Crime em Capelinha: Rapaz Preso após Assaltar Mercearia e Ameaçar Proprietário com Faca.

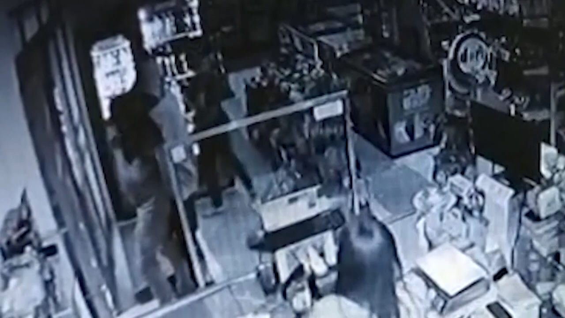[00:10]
A ação criminosa foi registrada por uma câmera de segurança. Você vai me contar sobre isso, Fantônio? E é justamente, Nicomé, aproveitando que a gente já tem as imagens aí, o cidadão,
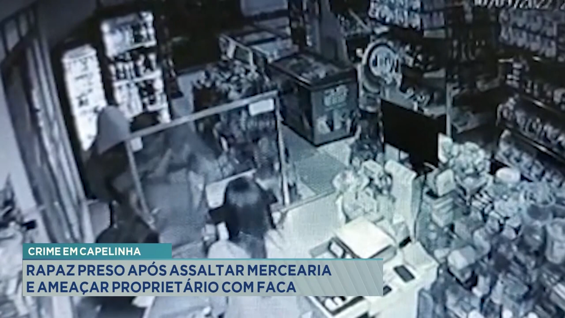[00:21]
os dois funcionários, as duas pessoas dessa empresa, faziam o fechamento da loja, quando o cidadão, você vê que o pessoal tá enrolando os tapetes aí pra poder guardar, fechar, já tinham fechado uma parte da porta, quando o suspeito chega encapuzado, já rende o funcionário, coloca a faca no pescoço da vítima e aí pede todo o dinheiro que estava no caixa, a senhorita aí fica um pouquinho apavorada,